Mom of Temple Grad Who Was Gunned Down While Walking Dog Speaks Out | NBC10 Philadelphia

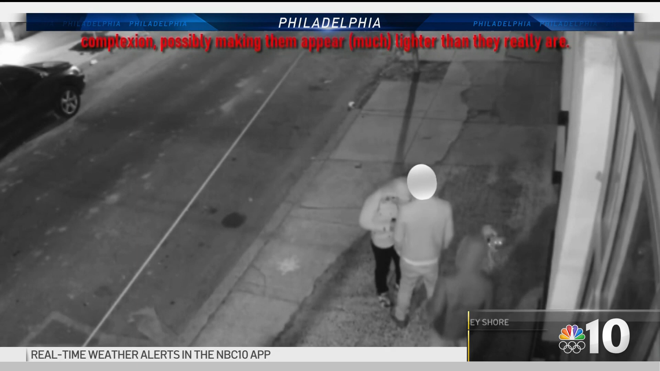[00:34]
As the pair begins going through Mielan's pocket, a single shot takes his life. There's no reason to it.